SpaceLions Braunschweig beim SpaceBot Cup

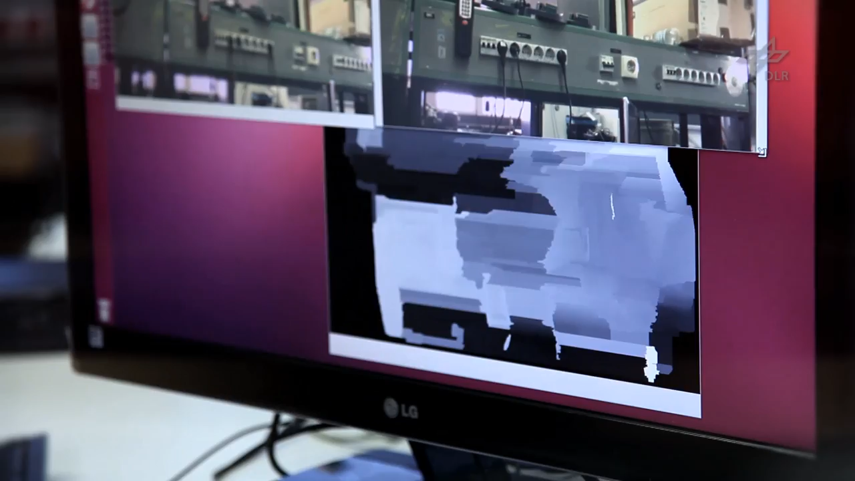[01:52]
Das Besondere an dieser Kamera ist jetzt, dass die komplette Verarbeitung nicht in Software passiert, sondern wir haben ein Chip-Design, der die komplette Verarbeitung dieser Bilder vornimmt und das in Echtzeit.